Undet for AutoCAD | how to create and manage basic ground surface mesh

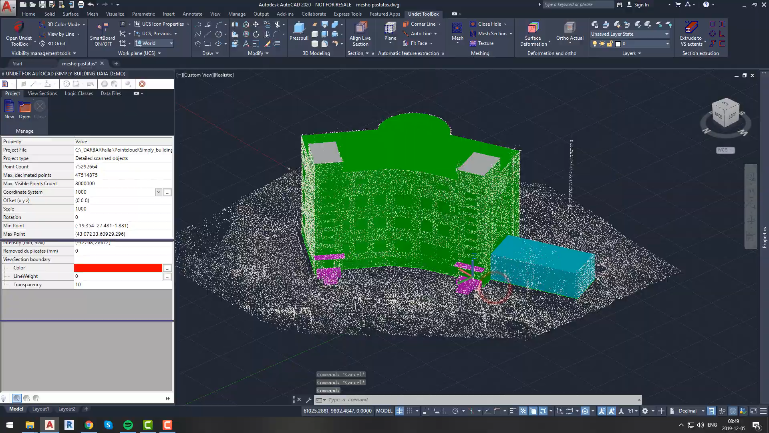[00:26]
Now we will create view section of our area of interest.
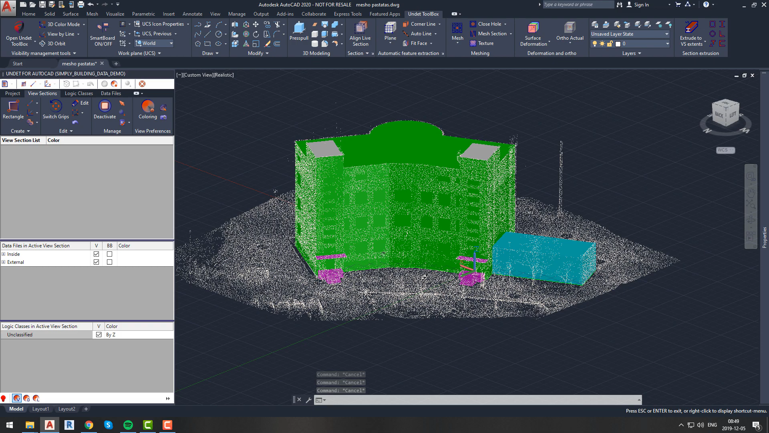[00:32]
Since we are interested in site surface, our view section does not have to be throughout whole building, so we will make it smaller for better performance.
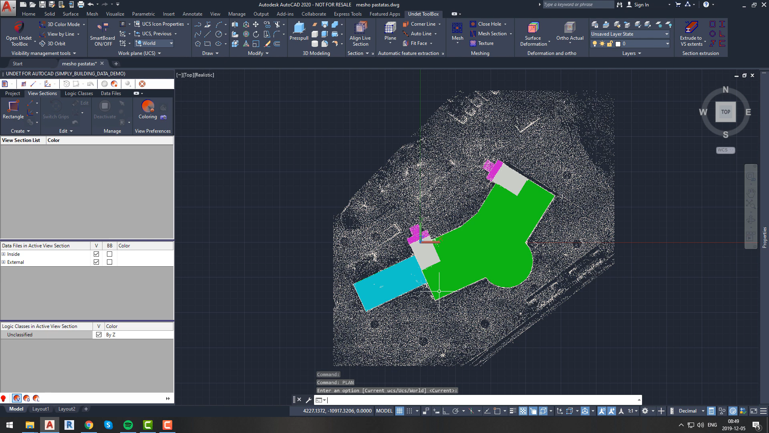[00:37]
If you want to know more about how to manage view sections and color point cloud,
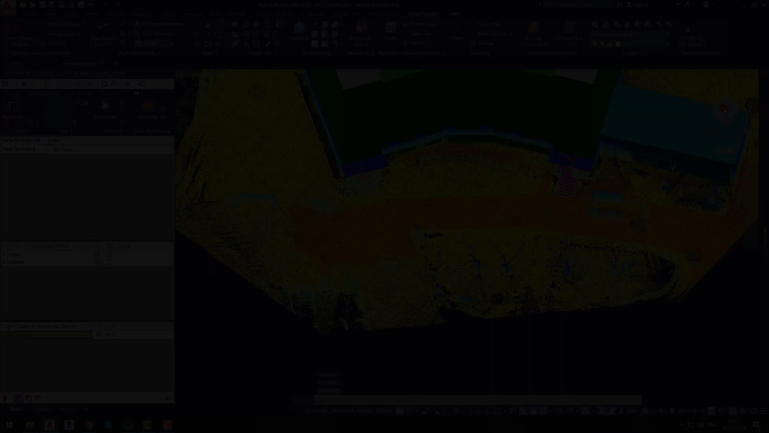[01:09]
Our first step towards creating a mesh will be to adjust recognition parameters.
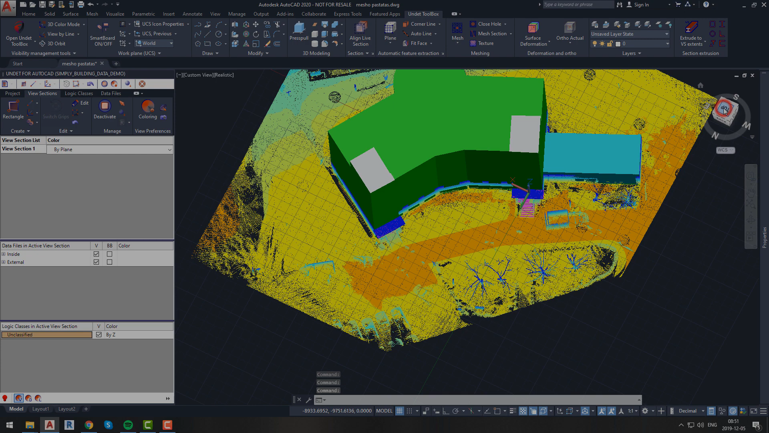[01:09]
To do it we will click arrow from automatic feature extraction tab in our undet tool box ribbon menu and we will select base point. It does not really matter where you will pick base point, only thing is that it should be on a flat surface. Not on the car, not on the bush, but somewhere on a flat surface, for example road. After you will specify your base point new window will pop out. Here you will be able to change your recognition parameters.
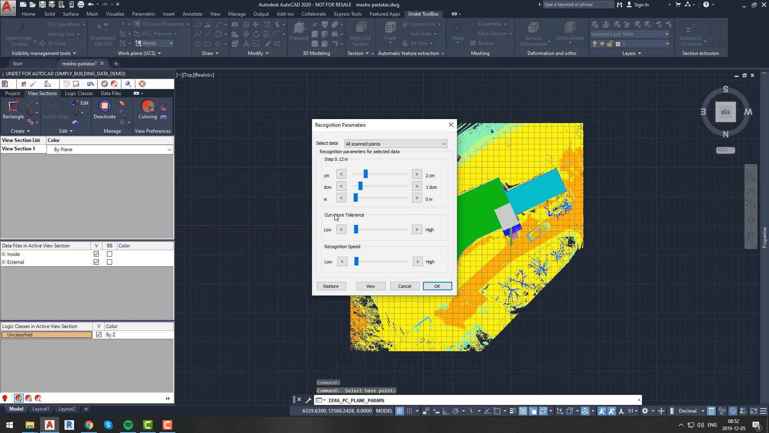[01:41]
You will be able to select if you want to create mesh from all points or decimated points. Also you will be able to choose step size. It can be adjusted by centimeters, decimeters and meters.
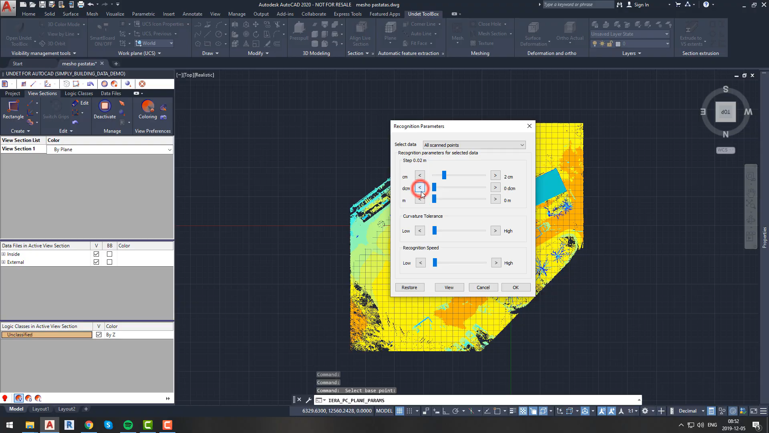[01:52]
This step size should be around 5 to 10 times bigger than your scan data density.
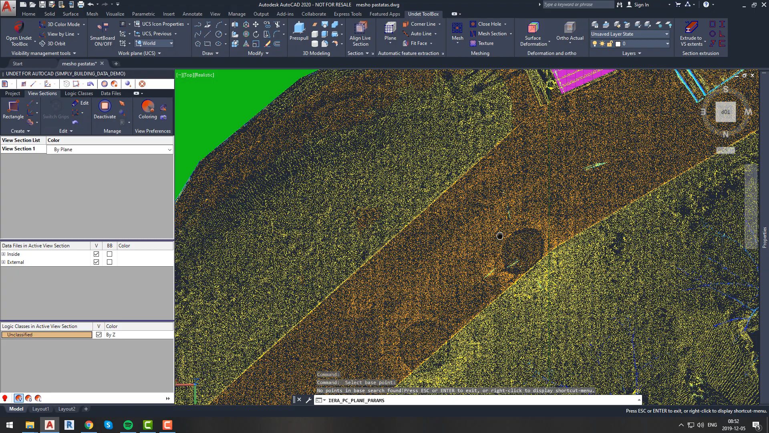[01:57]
After adjusting your step size your detected base plane should be couple of meters size. Size can also be adjusted by changing recognition speed and curvature tolerance.
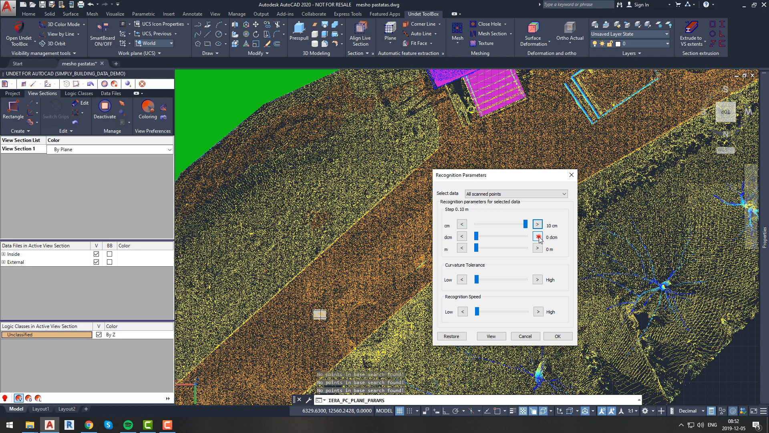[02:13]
Let's try to adjust step size so that our plane size will be couple meters.
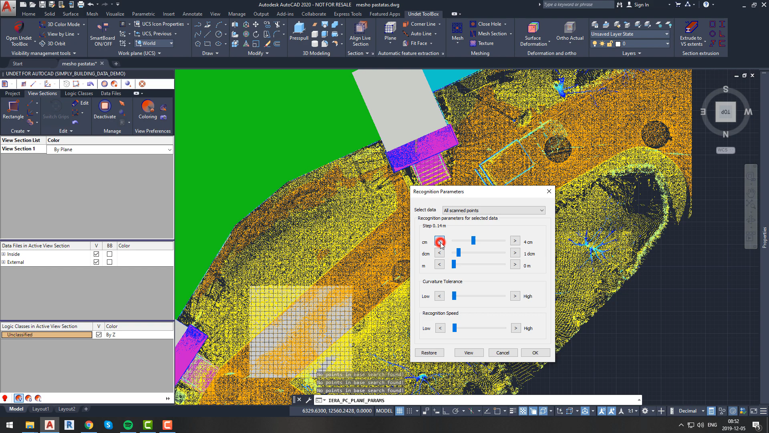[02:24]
Now it seems like our plane is right size, so now we can move on and start generating mesh.
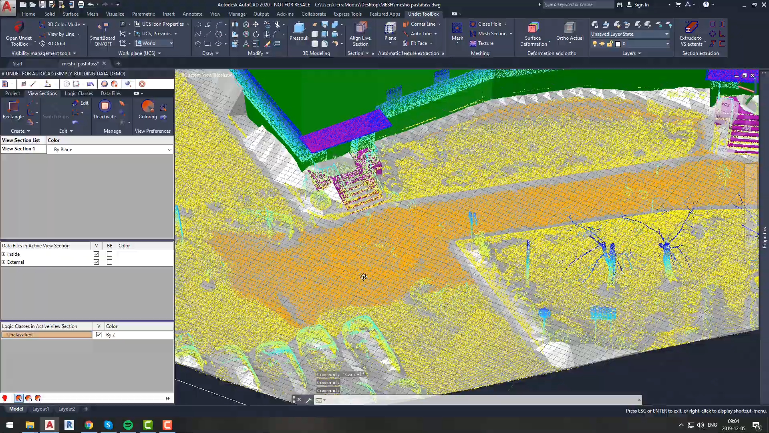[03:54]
This kind of mesh can be used for visualizations,
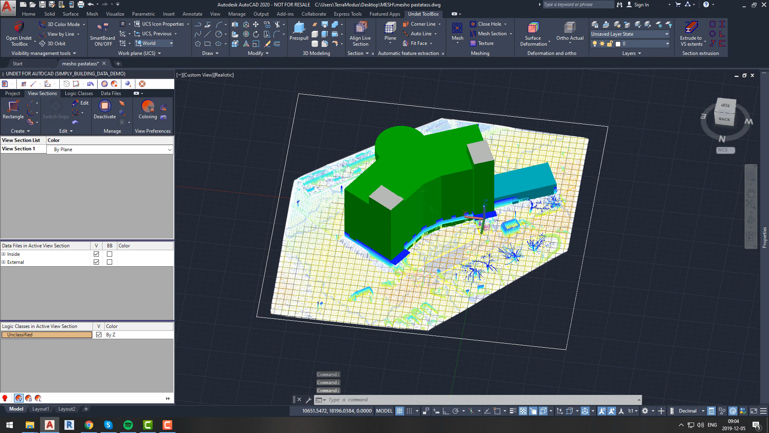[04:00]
presentations, or just to have basic understanding of site situation.
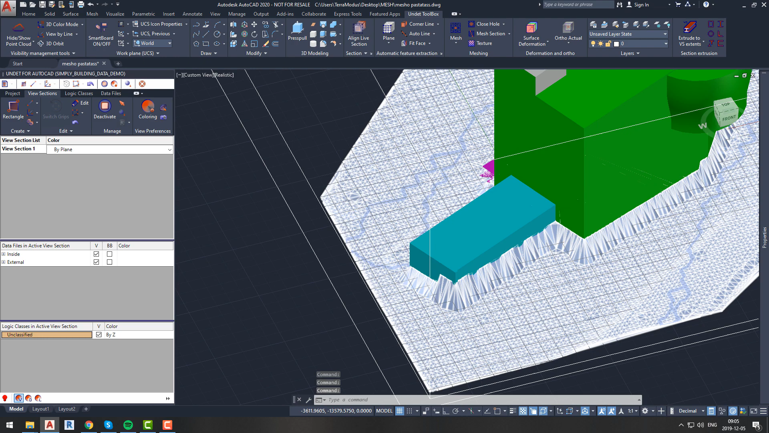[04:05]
As we can see this mesh have some areas, specially next to planes where automatic mesh generation was not that precise.
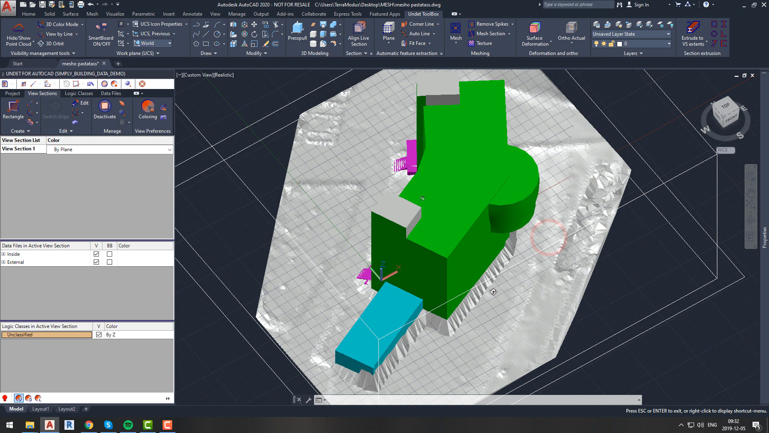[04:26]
To do it, we will first hide our building to get better view of our mesh.
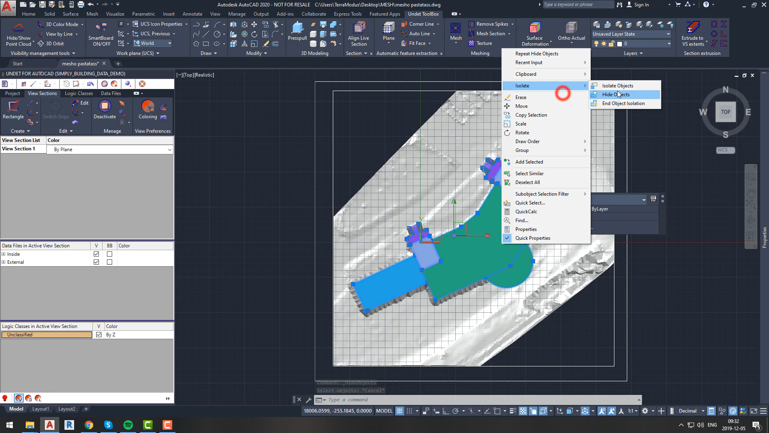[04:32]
Now we will select remove spikes function and type CP and we will draw polygon around our building.